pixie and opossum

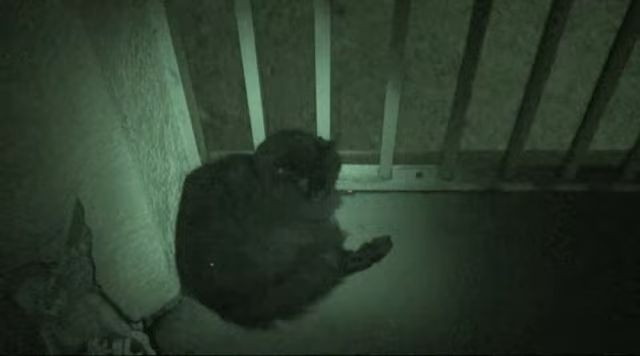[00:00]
Pixie. Kitty kitty. Kitty cat. Hey. Buddy cat.
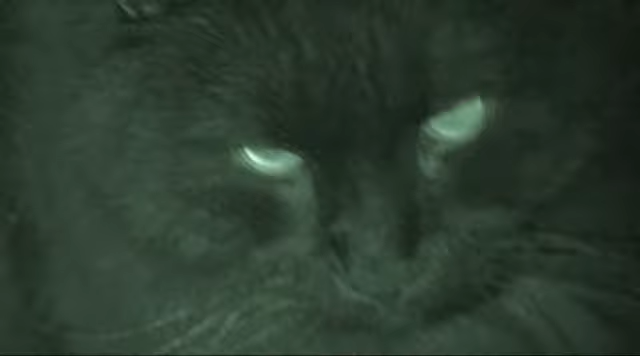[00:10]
Oh, the kitty cat's eyes. Pixie.
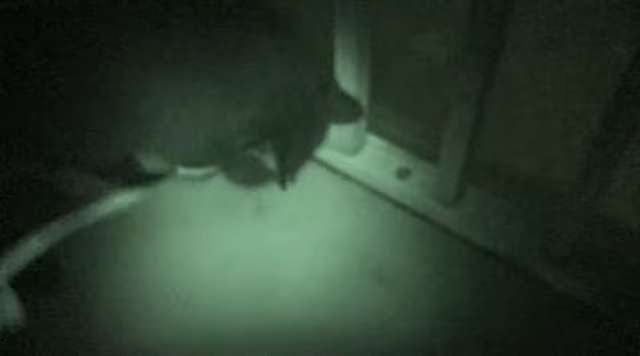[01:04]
Pixie, get your toy. That's not a toy.
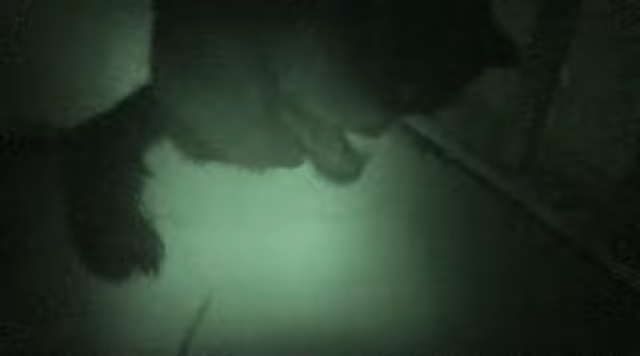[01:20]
That's a dead leaf from a tree. I'm filming Pixie in night vision. Playing with a dead leaf.
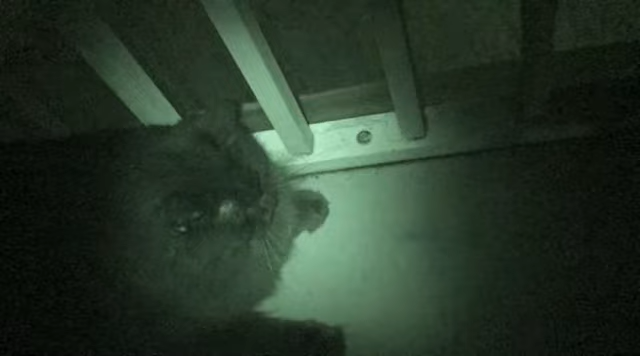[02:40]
One more, one more play. Play with your toy.
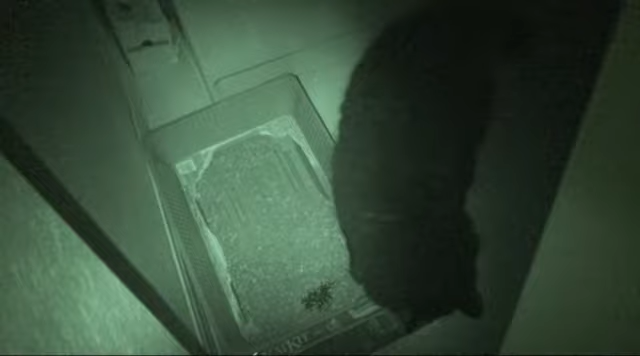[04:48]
What are you doing? Now Pixie? Hey. Hey. Hey, you're making a mess.
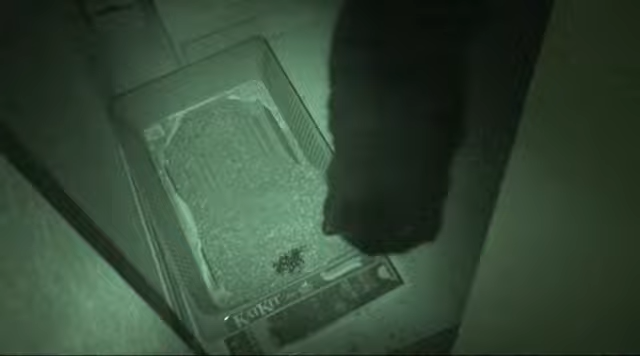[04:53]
You got a little turd? Hey.
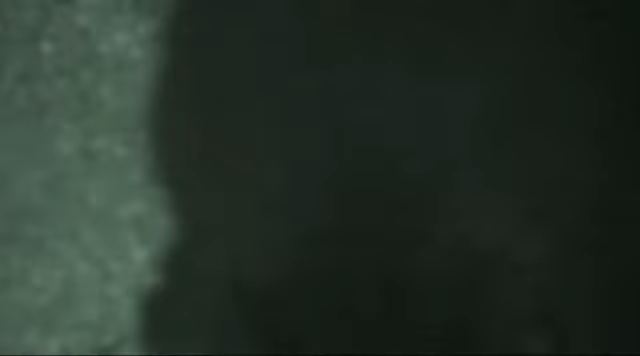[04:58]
Get out of there.
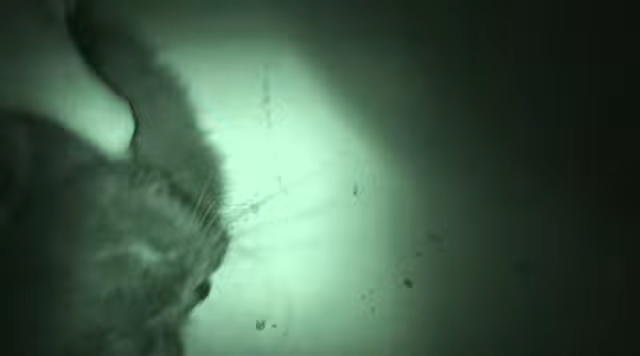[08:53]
Pixie, let's see your teeth, Pixie, let's see your teeth,